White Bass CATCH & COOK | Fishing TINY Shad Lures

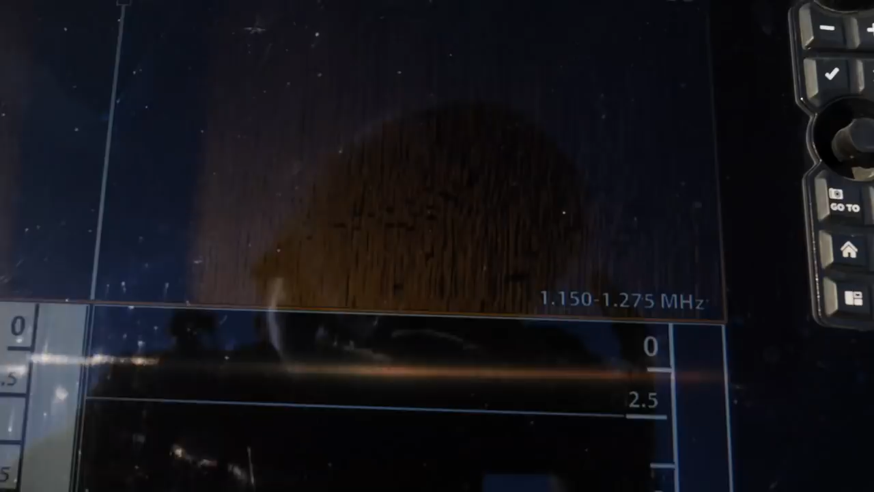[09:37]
And if you look out to the right side of the boat, you can see both sides here.
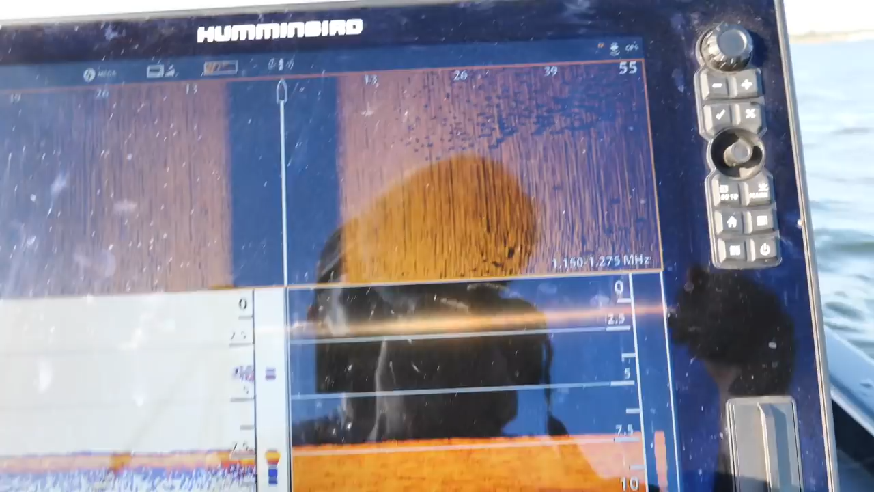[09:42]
Look, if we get full screen for you.
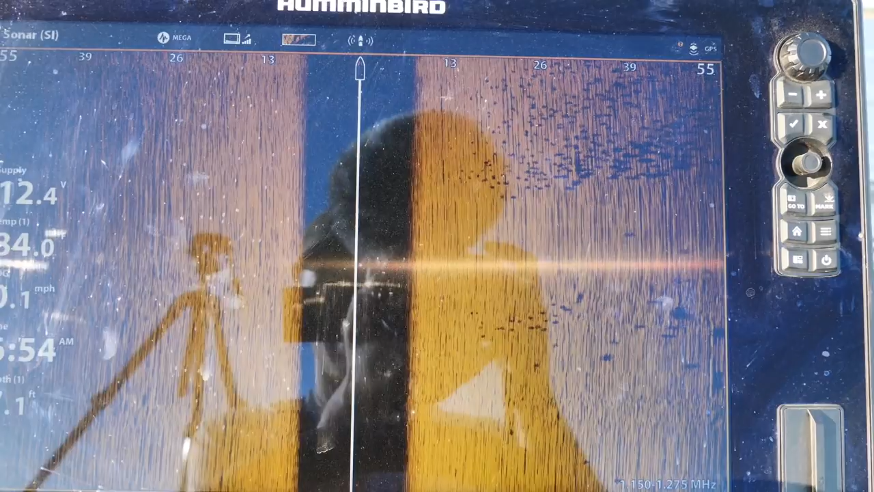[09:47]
So all of these dots that have these shadows, those are all the white bass.
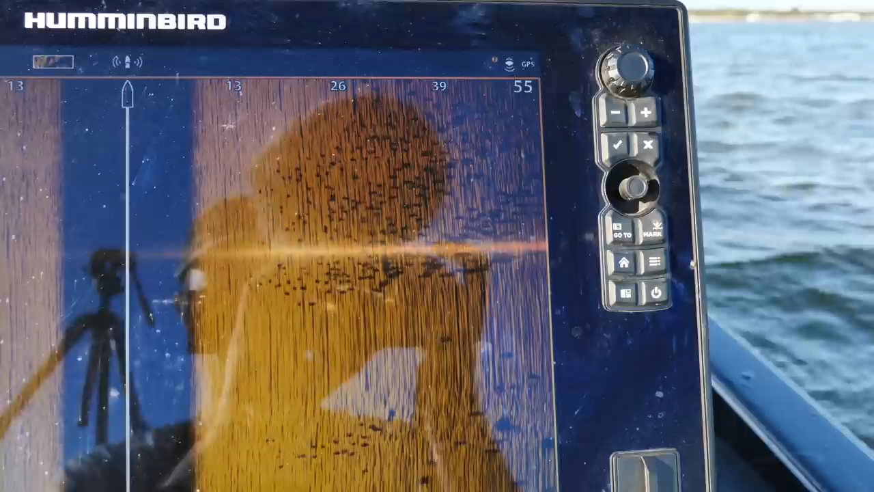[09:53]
Isn't that crazy how they cast those shadows?
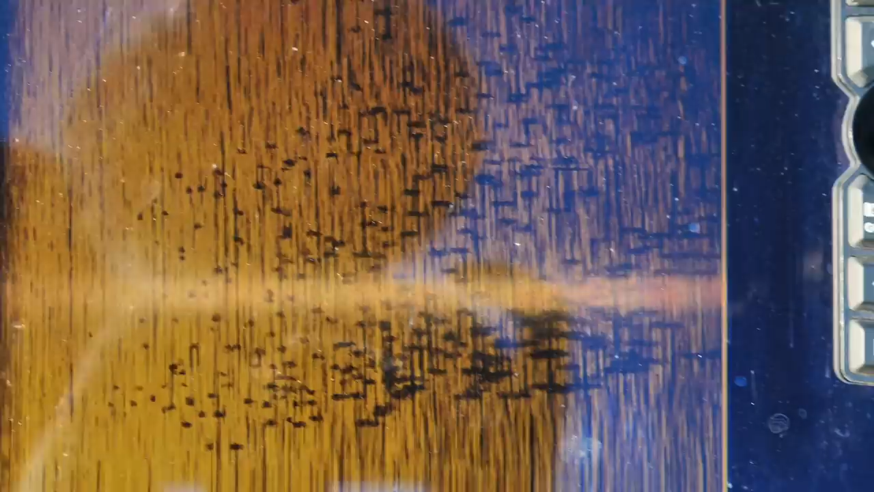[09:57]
They're kind of high off the bottom. That's why the shadows are so big.
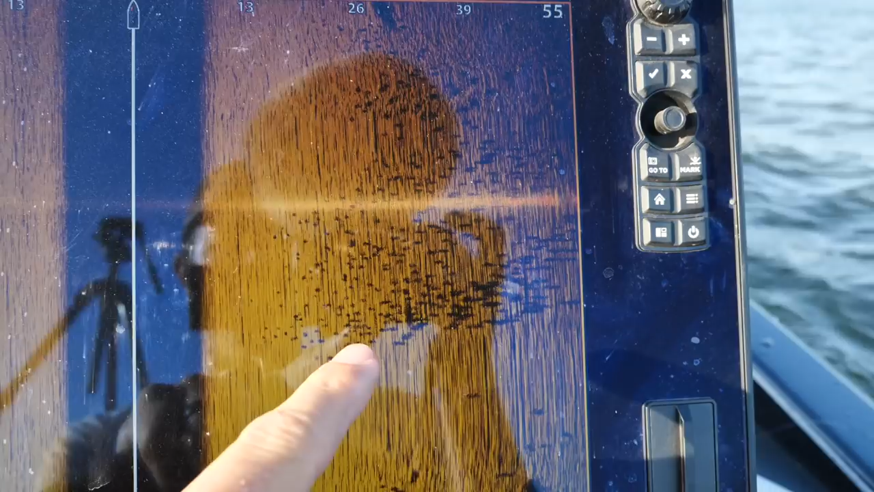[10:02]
But you'll also notice that it's moving through really quickly.
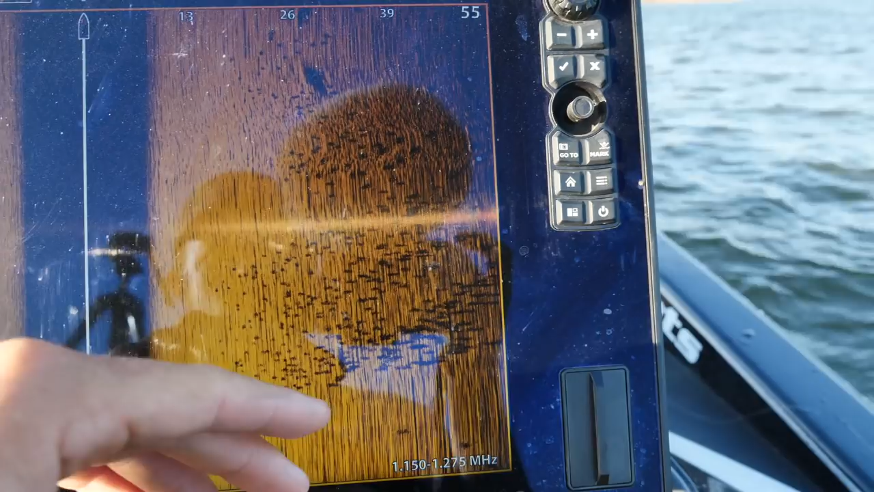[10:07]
So you'll see like more constant action if it's bass. Like they'll kind of sit in one spot.
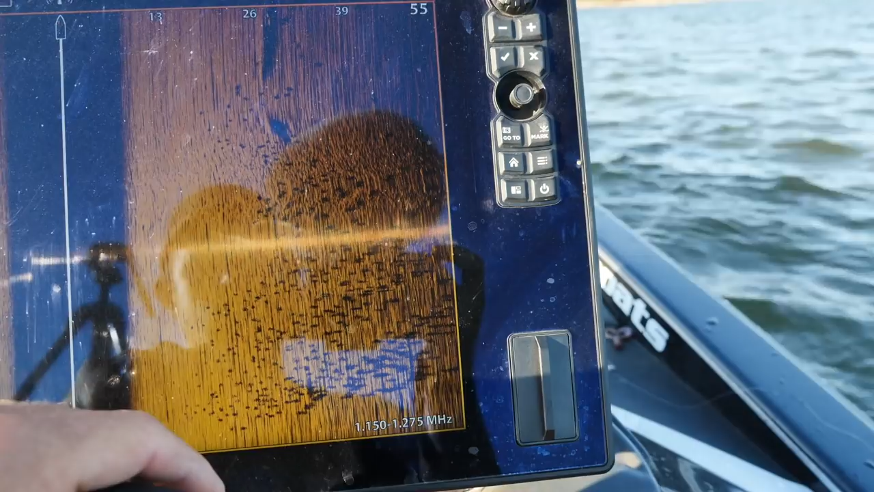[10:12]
But notice there's like no cover out here. There's really no hard bottom. They're literally just using the point itself to kind of trap these shad and feed on them.
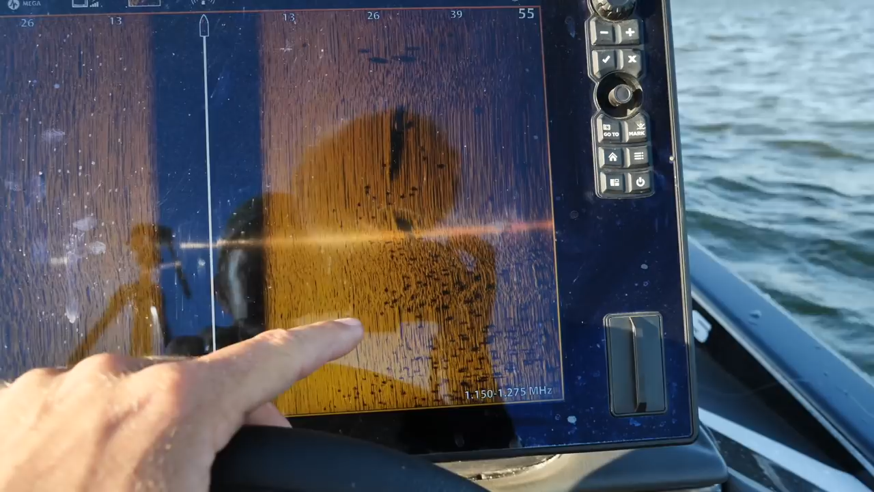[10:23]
and they're just moving around, chasing them, you know, as the shad move through. But that's one way you can just sit here, pay attention to your electronics and know which direction to cast
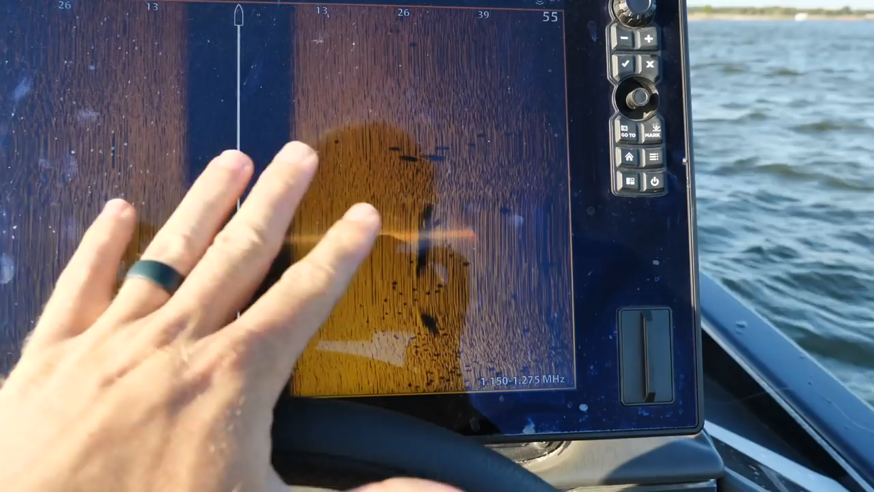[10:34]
and when exactly to cast when they're really out there.
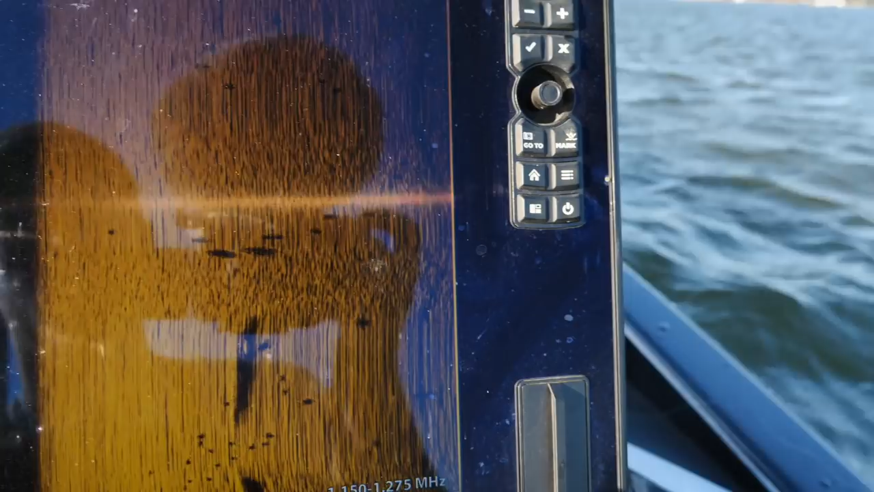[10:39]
So there's white bass, there's shadows, and also I have chiggers.